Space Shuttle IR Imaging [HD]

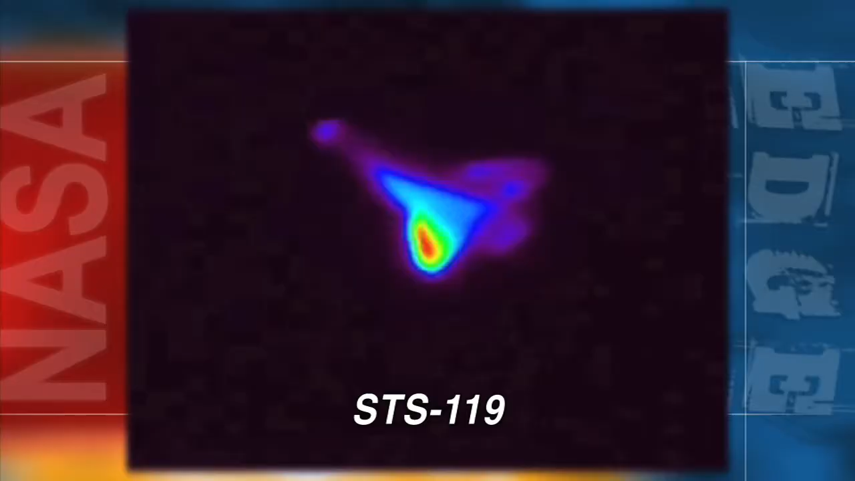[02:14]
We're trying to thermally map the surface of the shuttle over decent spatial resolution.